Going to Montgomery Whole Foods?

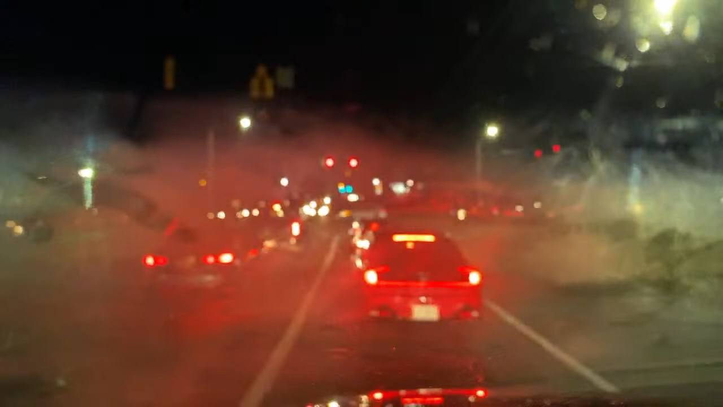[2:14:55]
Whoa, your phone fogged up the mirror. Great. Why is your phone... Your hand. My hand?
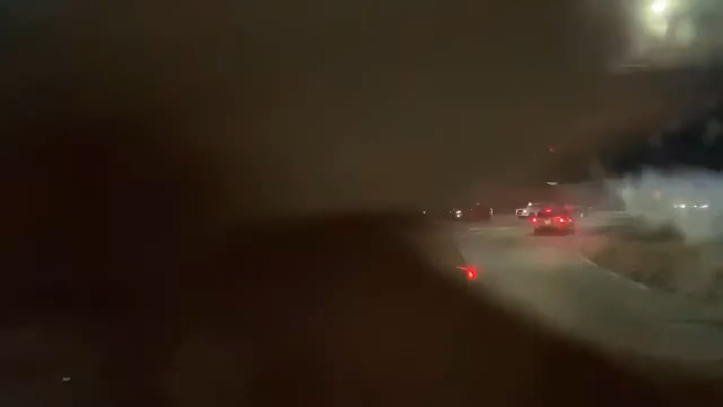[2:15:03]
Dude, it's actually... There's actually a chance of snow. Yeah. Well, yeah, it's sprinkling, so it can definitely snow. Yeah. It's 36 degrees. At 32, it can snow. Actually, it can snow at 30-something. It might actually be snow. That may be snow is when it... No, it's water. It's water. Yeah. But no, yeah. It could definitely snow tonight. That's crazy. Look at the traffic out here. There is a lot of traffic out here. Can you imagine? I guess we could look at the radar. It's not gonna be like that.